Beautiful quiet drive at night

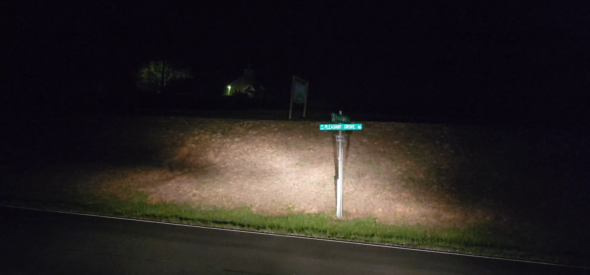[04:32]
It's like right now, it's quiet.
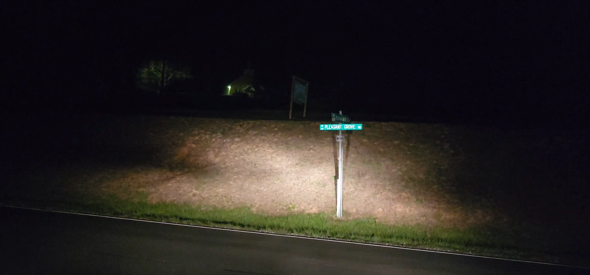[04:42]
Put it in park. And just listen. Super dark. Turn off the lights.